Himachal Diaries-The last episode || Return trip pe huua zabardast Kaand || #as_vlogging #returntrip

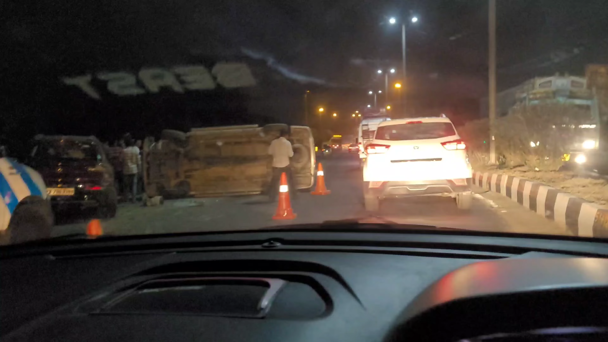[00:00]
देखो भाई ओवर स्पीड का ऐसा होता है, ओए ओए ये तो गाड़ियां बड़ी ठोकी हुई है, ये देखना बंदे, ओ भाई ये तो भिड़ लिया आपस में।
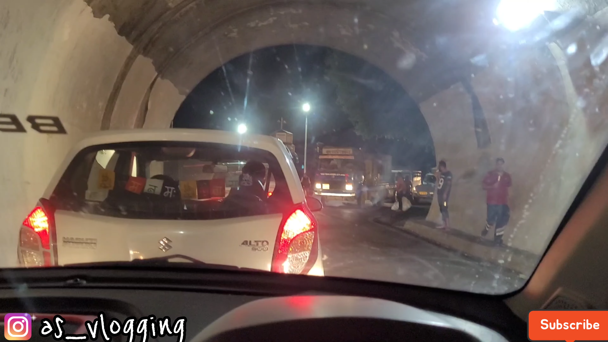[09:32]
गाइस विक्ट्री टनल में हम लोग फंस गए हैं क्योंकि आगे वॉल्वो वाले ने बस फंसा लिया है, और ऐसा सा मुद्दा भाई, आज हमारी विक्ट्री ना होने देंगे ये। चलो कौन है ये लोग, कहाँ से आते हैं? ये देखो भाई हमने रेस्टोरेंट में खाना खाना था मम्मा और मैंने,